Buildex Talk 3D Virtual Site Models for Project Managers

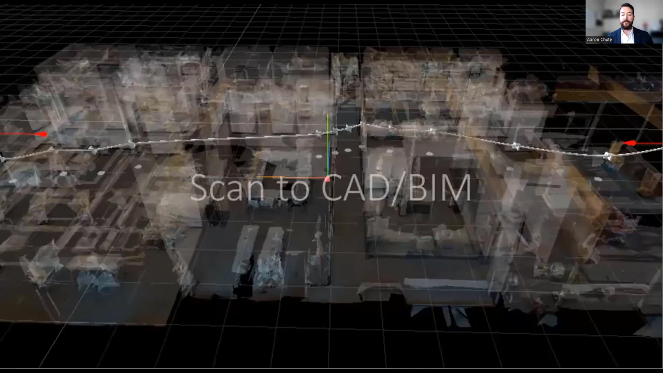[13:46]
Now, depending on what camera you use will determine the intensity of the point cloud data you collect. The term scan to CAD or scan to BIM involves a 3D camera or scanner capturing the real site information,
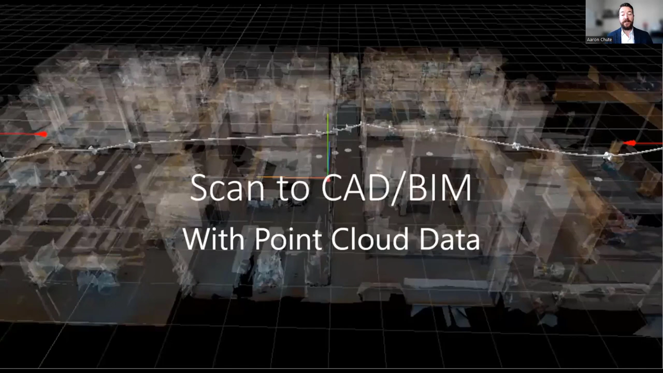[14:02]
uploading onto a computer program and using the actual site data to generate accurate designs.
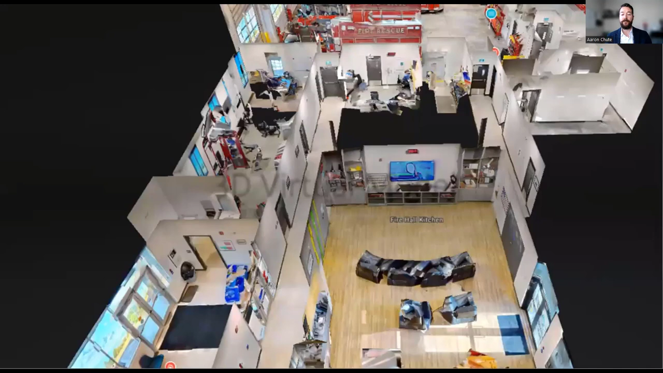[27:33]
It wasn't until I found a new software platform that allowed me to use these 360 images to generate an interactive 3D
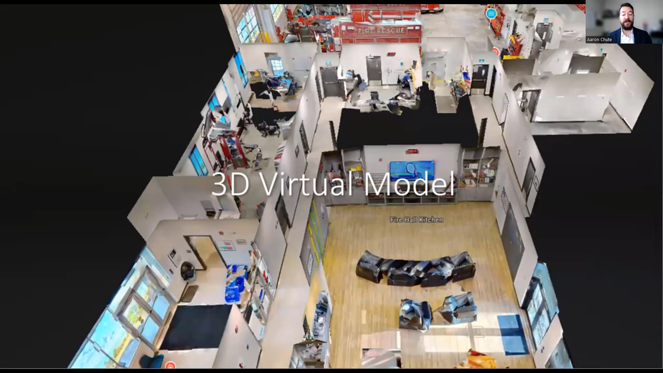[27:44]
virtual model that I could easily share with anyone through a web-based link. And that was when I got really excited and started to research more.
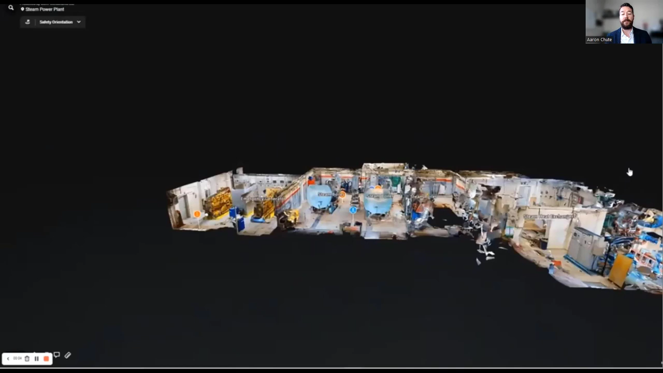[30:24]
This is a steam power plant that generates power for the entire resort. So, this is a 2 to 3 day visit from our office. And by keeping this model, we have saved hundreds of hours of travel time to and from the site.
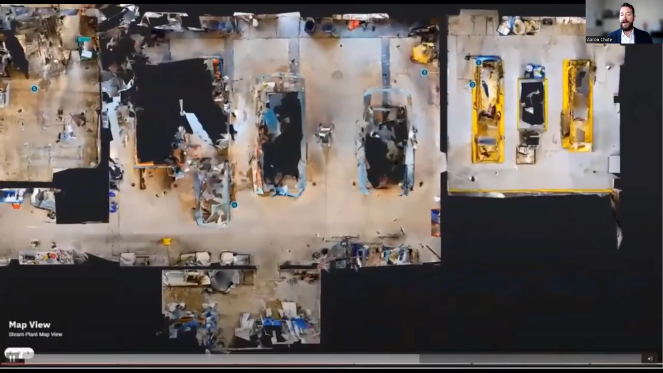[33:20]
And you can easily pop up to map view to see the whole site and drop down to the next item, which is item three.
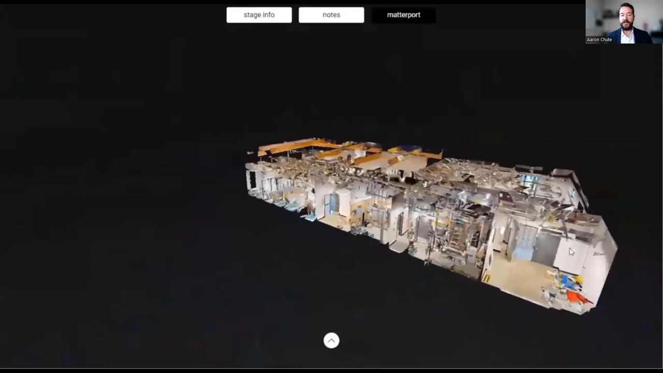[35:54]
So, this particular site was scanned at multiple times during construction.
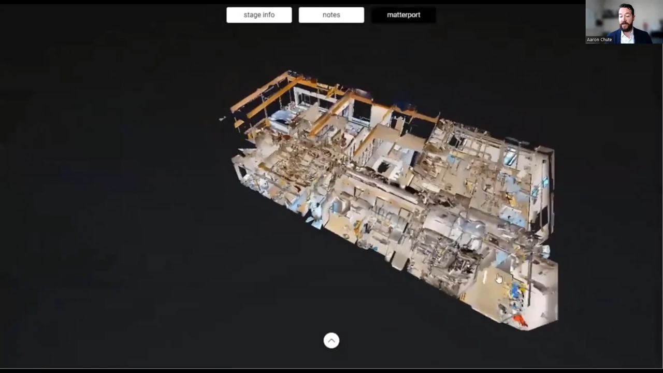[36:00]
This is the final finished product, scanned with a Pro 2 3D camera.
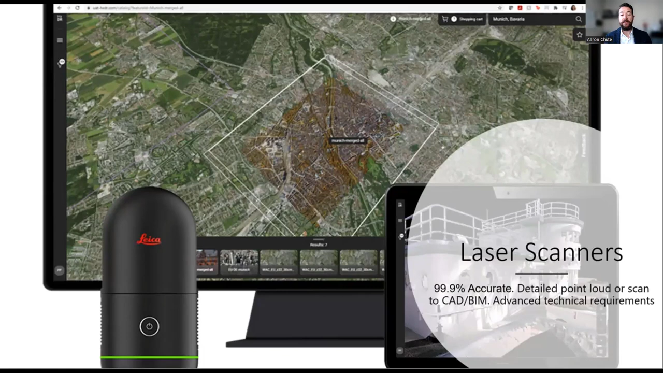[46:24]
Now, this offers a 99.9% accuracy rate within 30 meters of that scan point. So, very powerful. They also have their own software platforms and can integrate into your CAD or BIM programs.
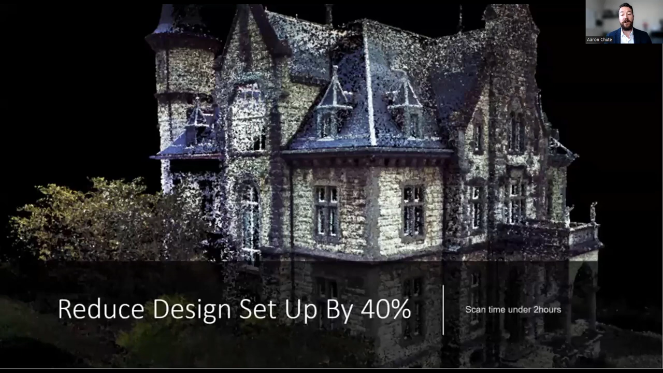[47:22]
So, this powerful laser scanner can help reduce design up to 40% and will automatically generate impressive point cloud information.